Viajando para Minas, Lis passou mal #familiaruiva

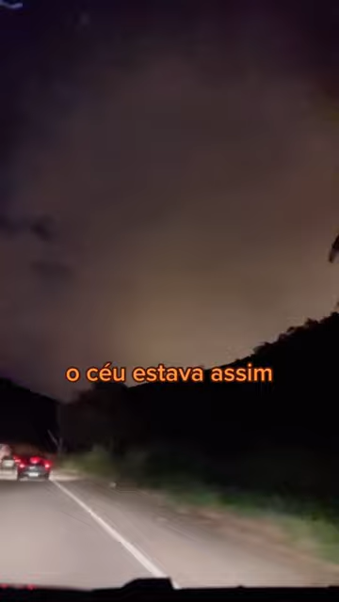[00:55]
8 horas da noite, o céu estava assim. Alguém sabe me explicar por que o céu estava assim?